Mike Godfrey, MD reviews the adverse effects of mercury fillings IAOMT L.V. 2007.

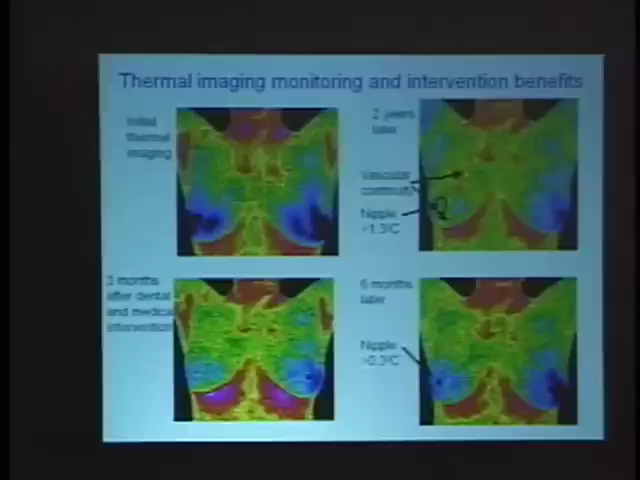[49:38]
Nipple temperature down to 0.3, so it's normal. So before March, it was that. And 1 year later, it was that.